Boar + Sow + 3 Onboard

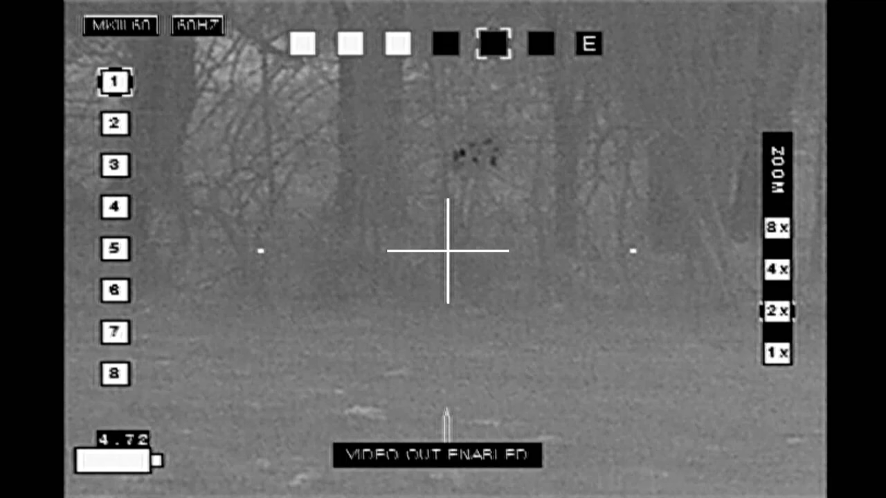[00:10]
car, base one hunting up in North Texas, spied this hog from the road. It is there on the other side of a creek, through the trees. I've been here several times in the past, quite recently. The trees are wonderful because they provide a visual block for the hog and a wind block, and since the moon is bright, the visual block is terrific.
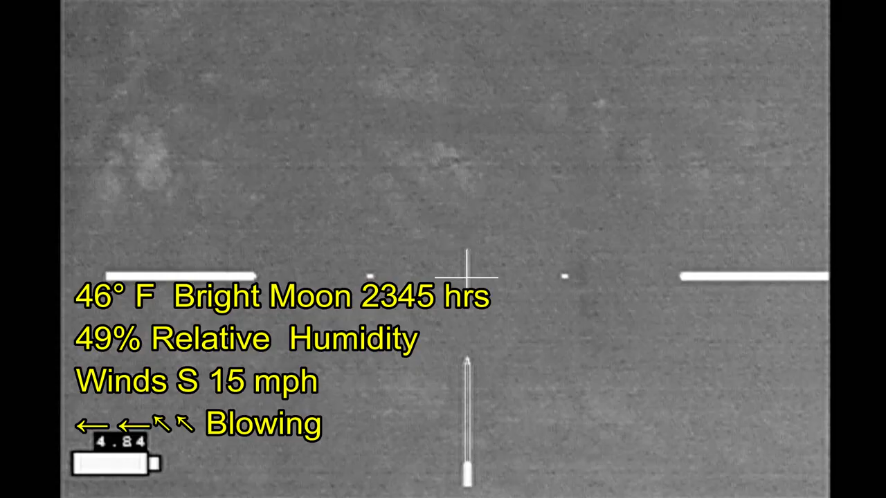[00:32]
But they pose a problem in that you can easily lose the hog on the other side of the trees. They're quite thick in some places,
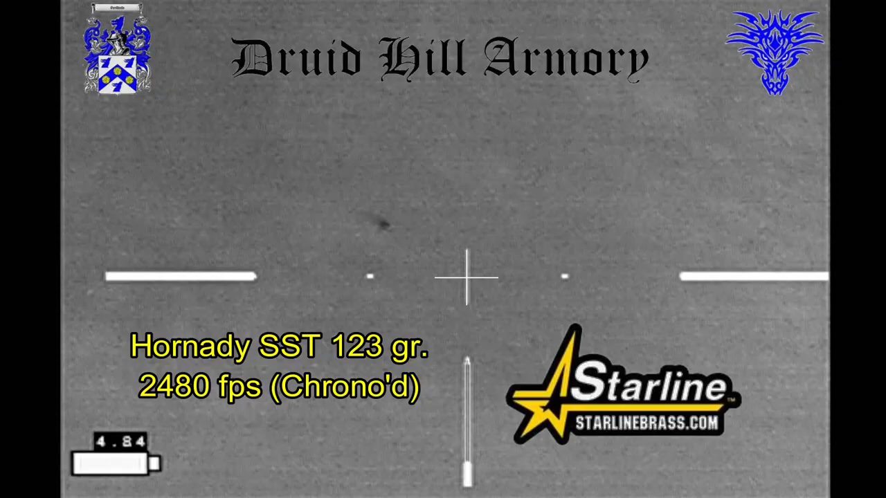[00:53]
And at this point, the hog,
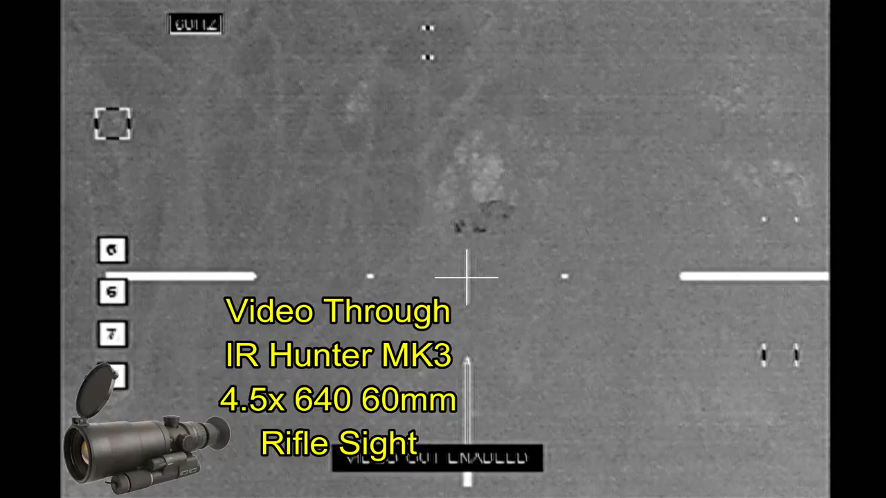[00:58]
I'm just getting bits and pieces of it, and obviously I don't have a shot through
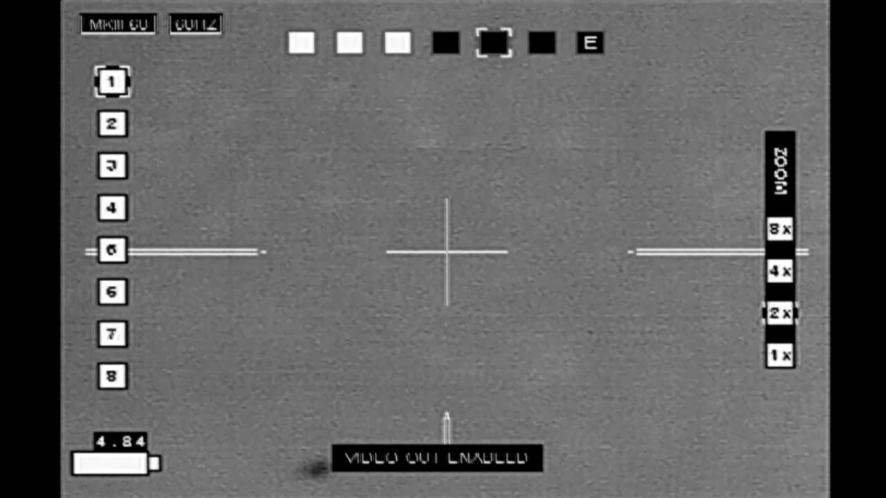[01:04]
all the vines and trees right there.
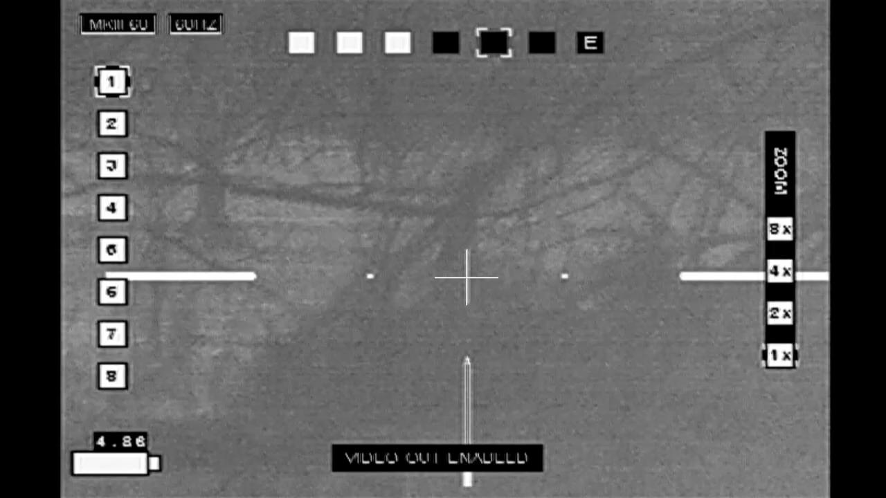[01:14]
I do have a nice clearing off to the left, right there, which I would like to see the hog. And I don't know where it's gone.
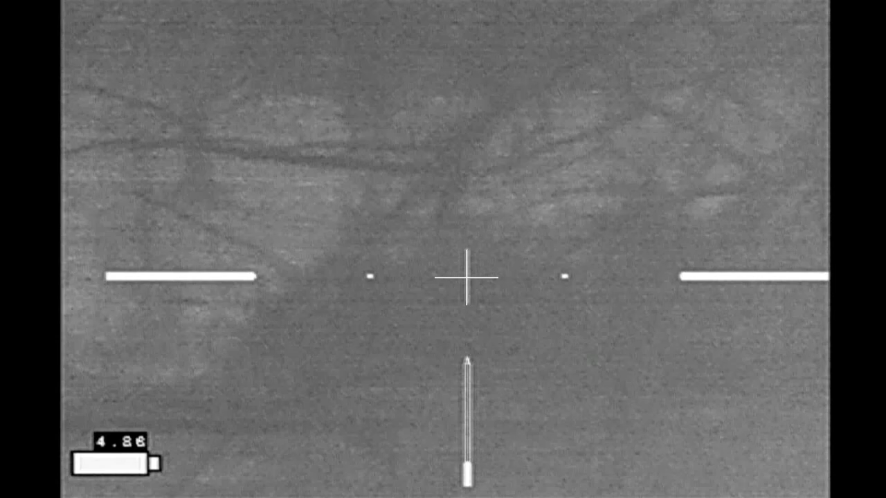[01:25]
I'm thinking it's moving to the left.
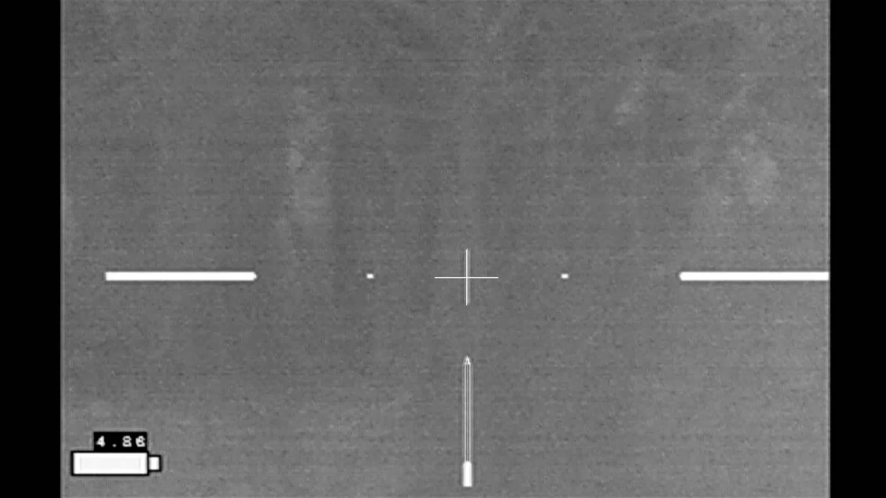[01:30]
I can pick up my sticks and move off to the right to see if I get a better view of it through another clearing, but I catch a glimpse of it right there.
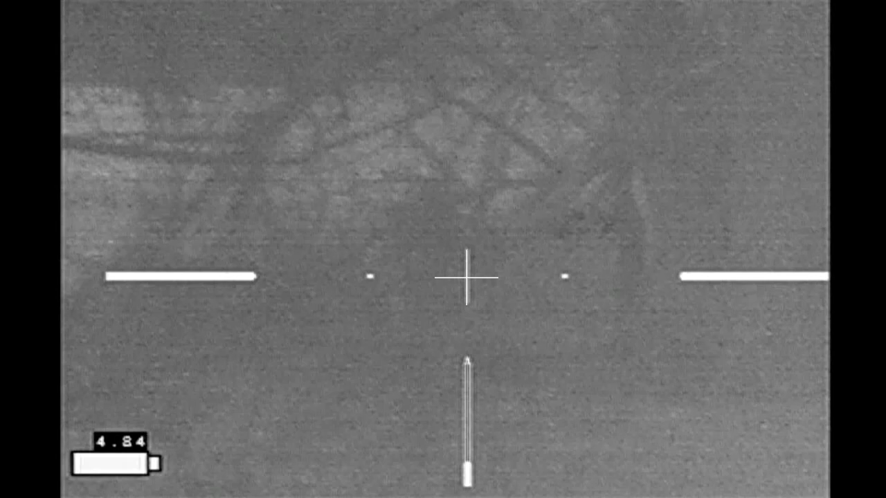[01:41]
And it is indeed moving to the left, and I'm going to wait right here and ambush it when it comes into the clearing.
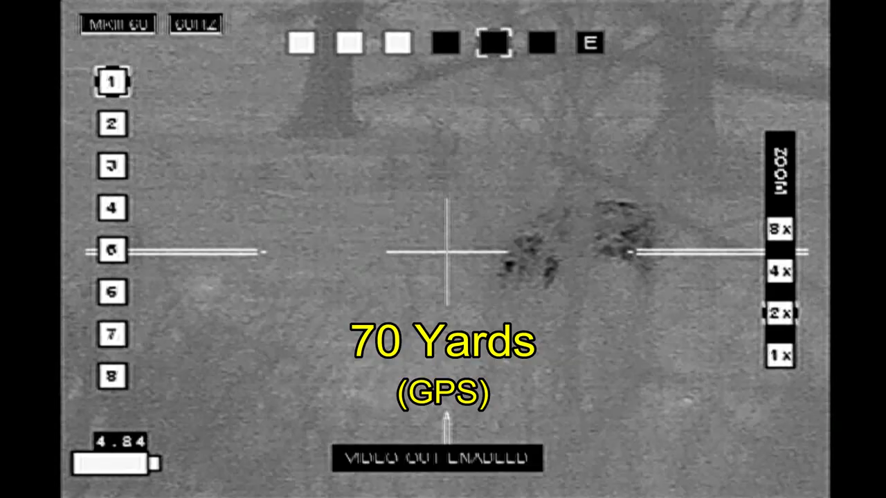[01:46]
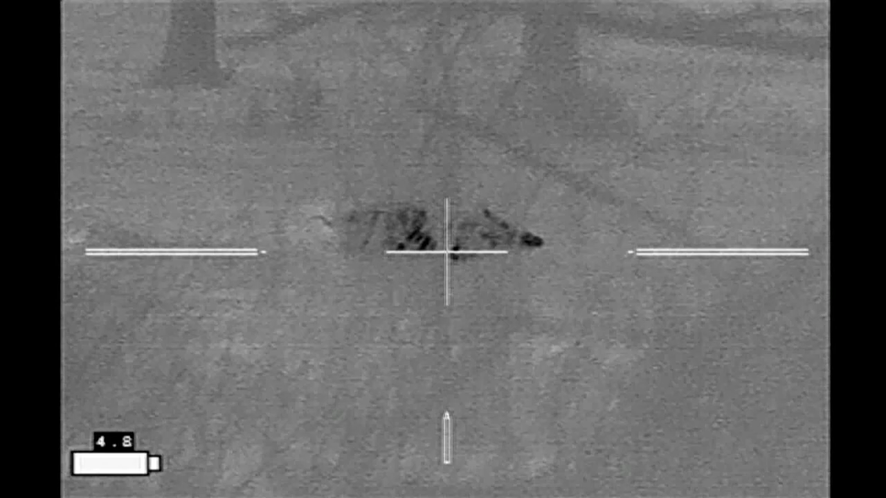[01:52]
Holy cow. Well, that certainly did not go as intended, and the reason why?
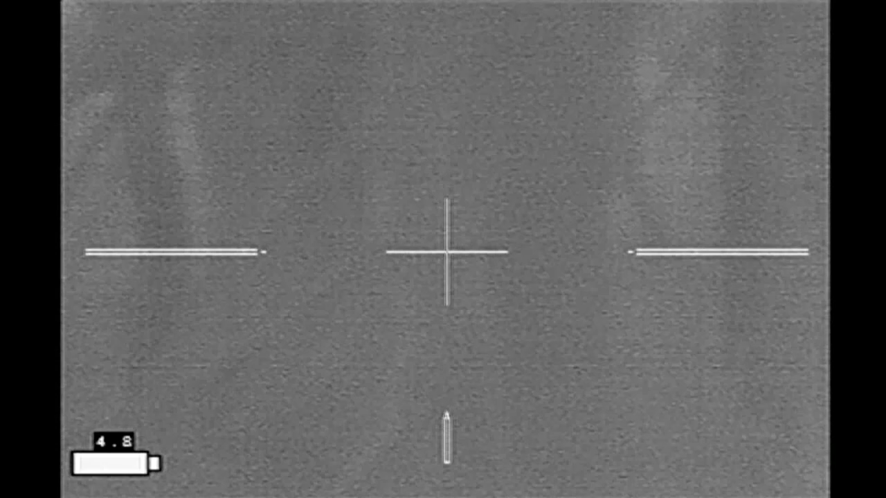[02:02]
We'll be discussing Carpe Analysis, the Trauma Diaries number 41. There's a link at the end of the video.
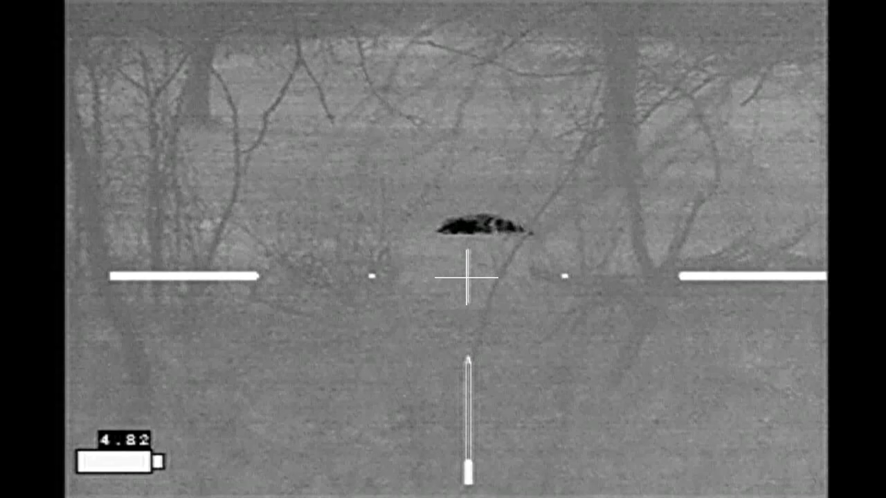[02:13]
Fortunately, the hog was down, spied it just a few minutes later. Brass Catcher by Tactical Brass Recovery. And he turned out to be a 175-pound boar.
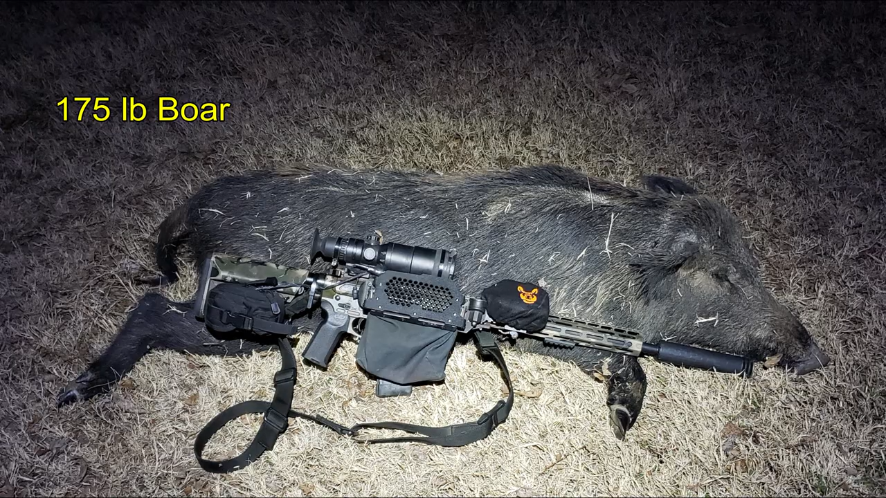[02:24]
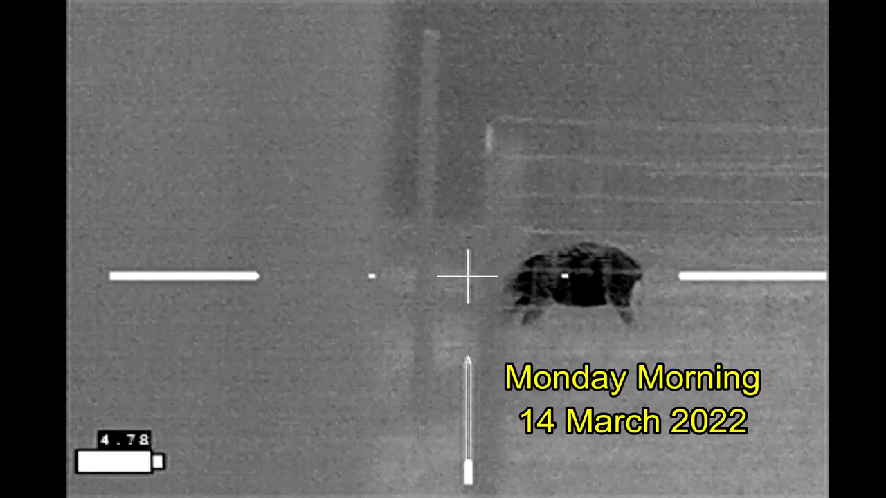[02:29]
A short while later the next morning, I've got a group of hogs behind this barn. I'd actually spied them from the west side of the barn.
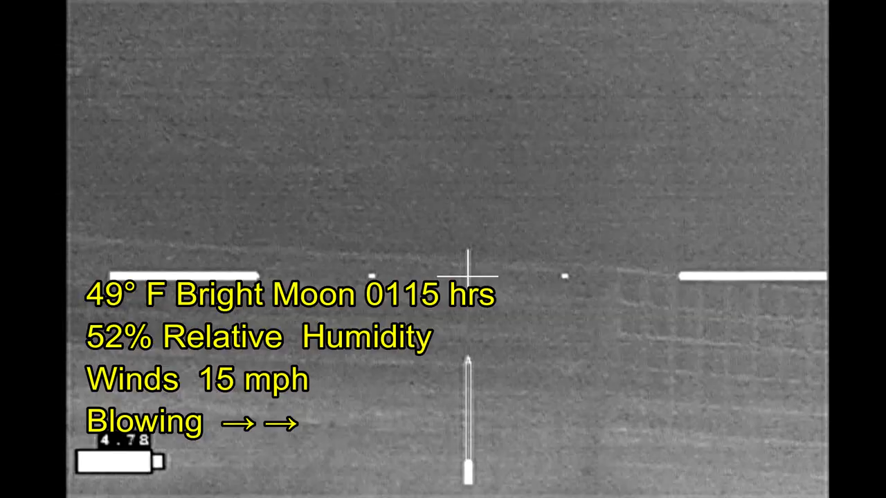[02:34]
I'm now on the east side of the barn. The barn has provided a nice wind block so that the hogs did not smell me coming,
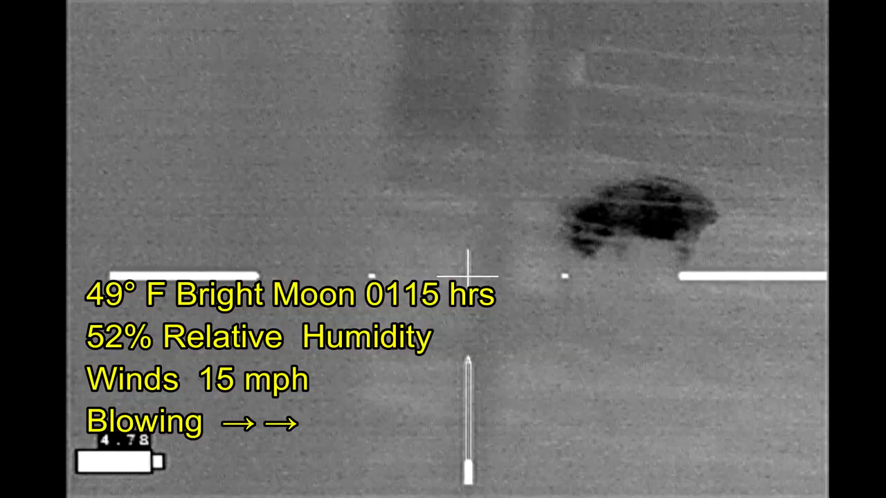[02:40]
but there is a bright moon and there are security lights in the barnyard, and I'm hiding in the shadows.
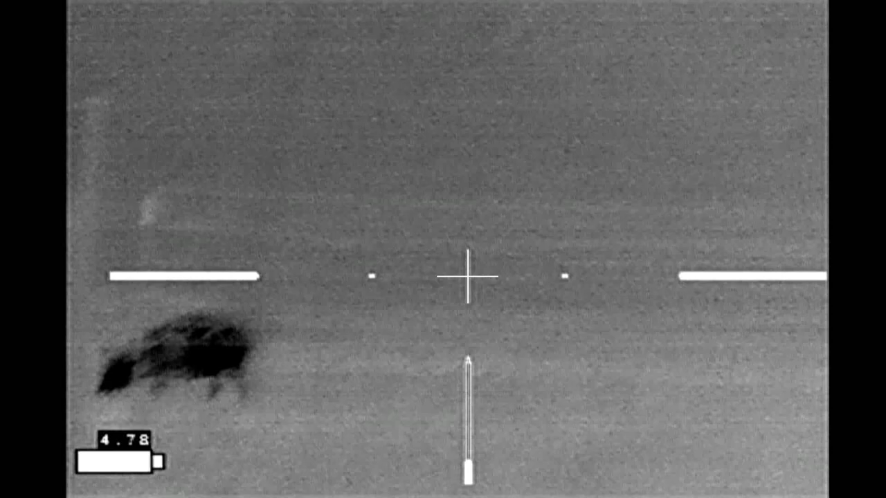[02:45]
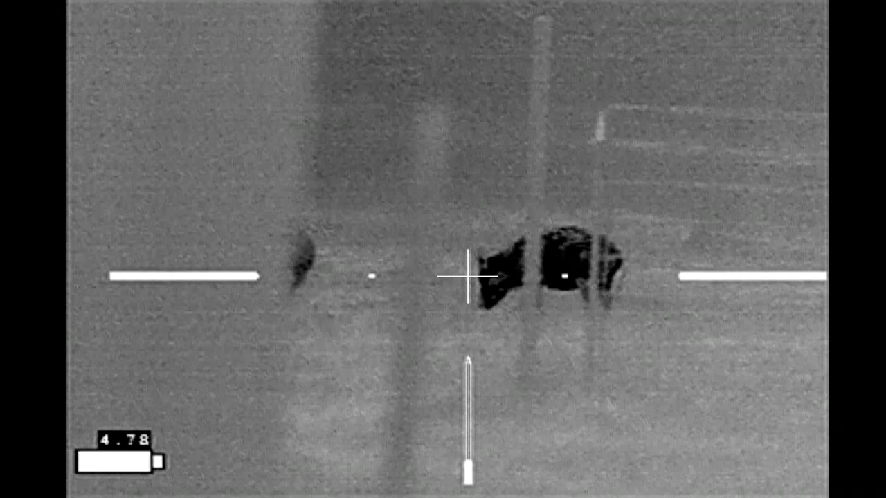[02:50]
I'm trying to creep around the edge of the barn to get a good shot at the hogs, and I realize they're behind a fence.
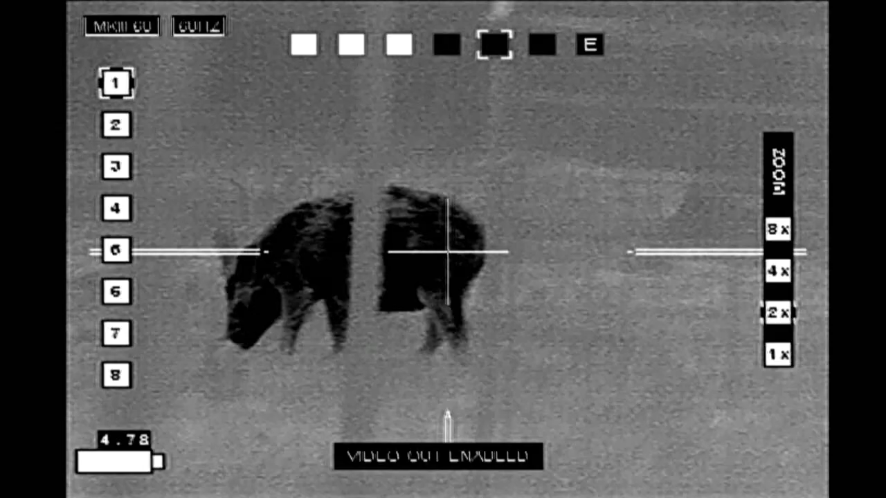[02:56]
There's a gate right there, and I don't know if it's a wire gate with just barbed wire through it,
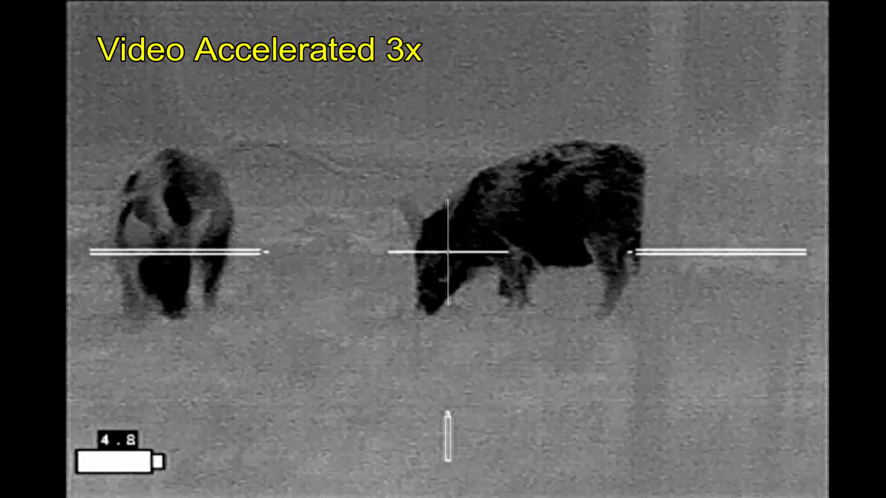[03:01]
and I'm not seeing it with my thermal scope because the wires are the same temperature as the rest of the environment,
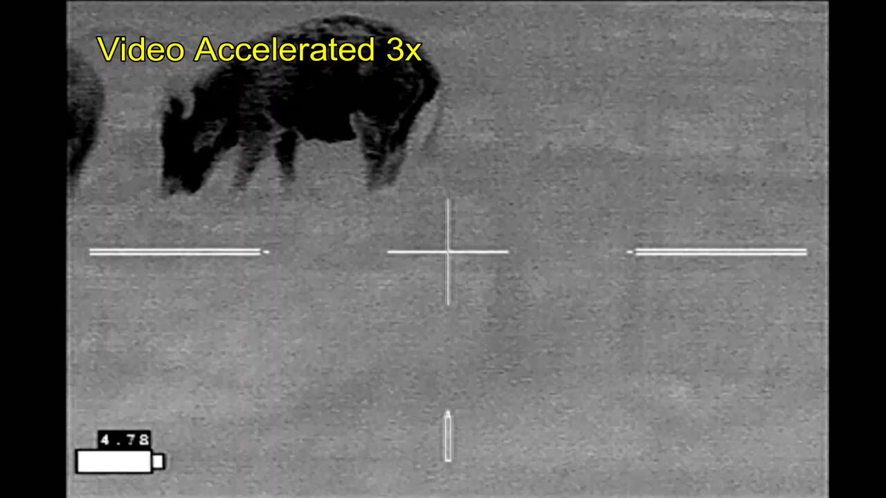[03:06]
or if maybe the gate is open.